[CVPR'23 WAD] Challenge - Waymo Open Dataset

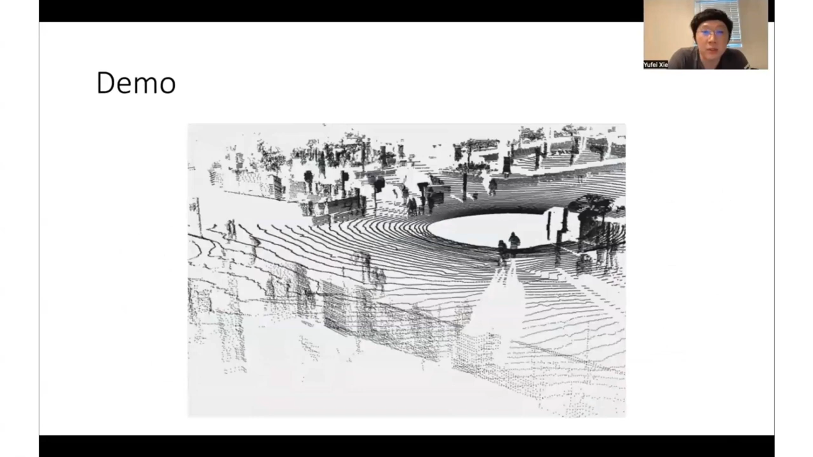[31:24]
which shows a scene of many pedestrians crossing the street.